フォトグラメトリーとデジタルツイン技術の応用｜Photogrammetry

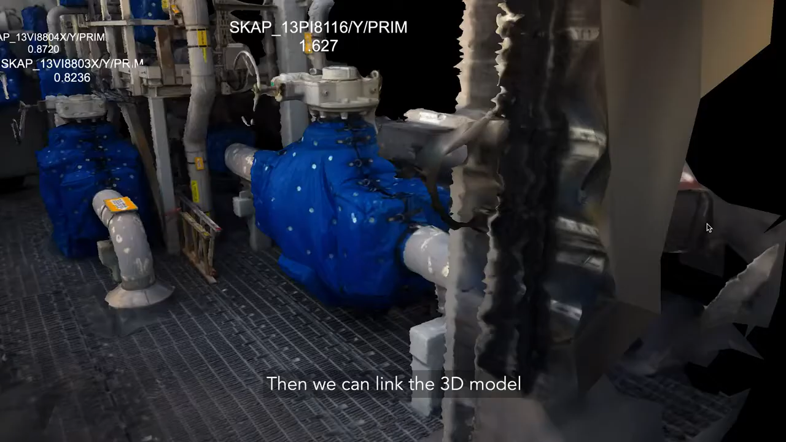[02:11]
Then we can link the 3D model to all other
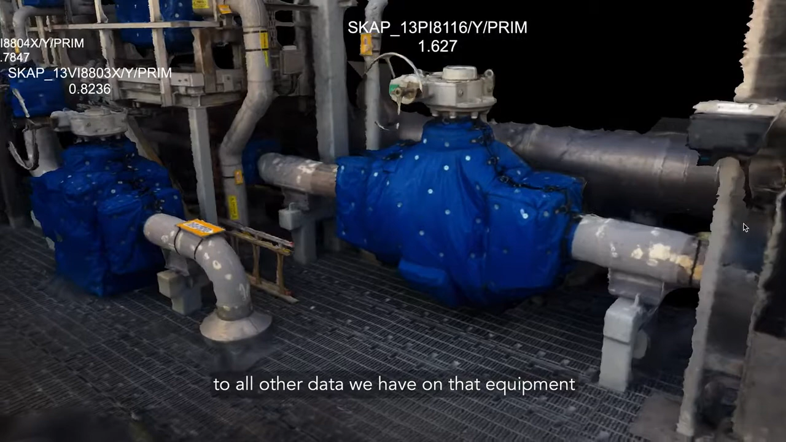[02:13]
data we have on that equipment on Cognite Data Platform.